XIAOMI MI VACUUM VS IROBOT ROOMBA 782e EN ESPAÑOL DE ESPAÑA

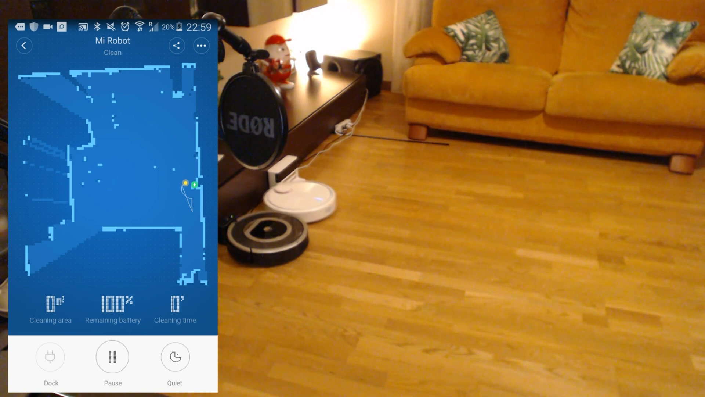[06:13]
estaba pero fijaros como el robot empieza a hacer tiene un sistema en el que empieza a bordear a redondear la casa
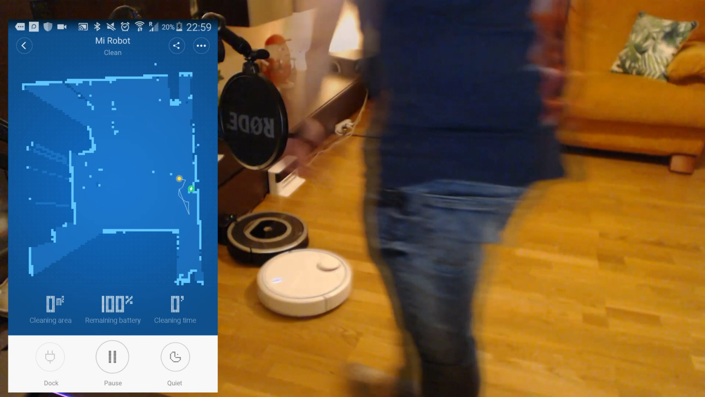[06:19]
el piso o la habitación como estéis y empieza a ver
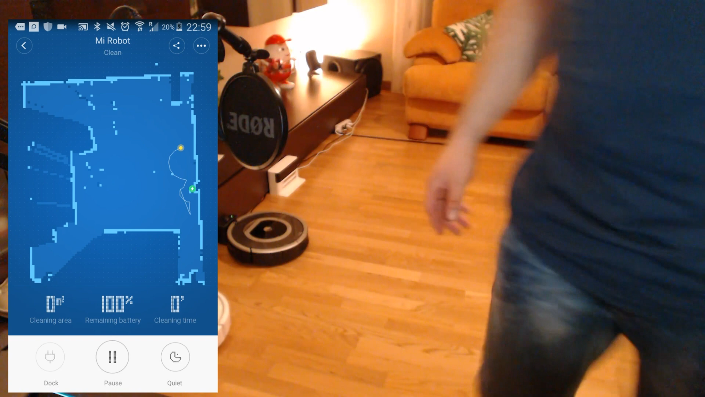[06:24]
que contorno tiene y esto es un poco la diferencia bueno vamos a darle aquí en el móvil ya a pause
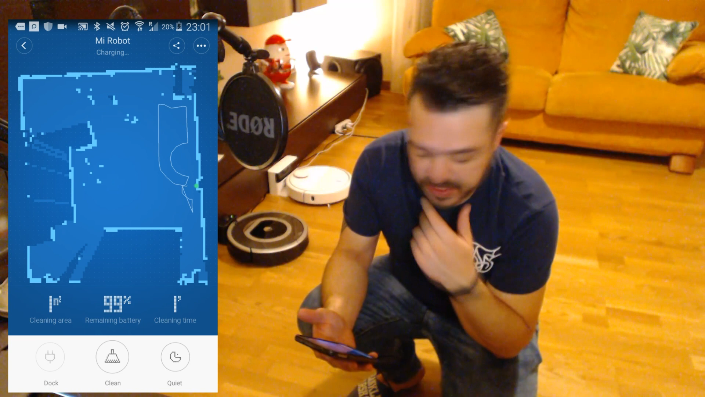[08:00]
este lado y tal y veis ahí en unas líneas blancas lo que es lo que ha hecho ha contorneado el círculo alrededor del iRobot y bueno ha hecho básicamente eso no ha hecho nada más